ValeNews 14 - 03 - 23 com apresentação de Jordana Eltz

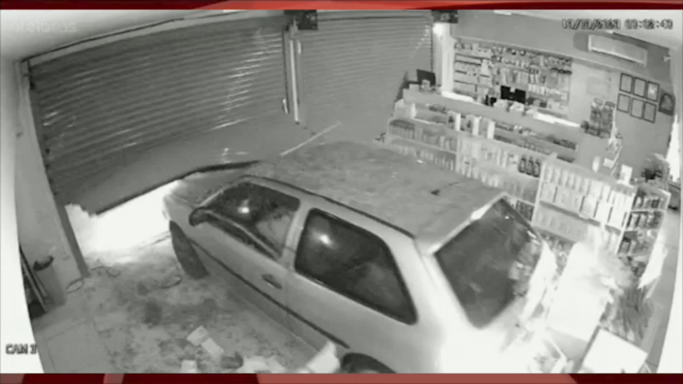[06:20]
Um dos criminosos, ele foi direto ao caixa, levou dinheiro e outros itens. Não foi até então, até a primeira horária dessa manhã, não tinha sido contabilizado ainda o prejuízo. Diz que está difícil, a bandidagem está agindo na cara dura, relatou a proprietária da farmácia Reportagem. Também não há informações se os criminosos já foram presos. Que barbaridade, né?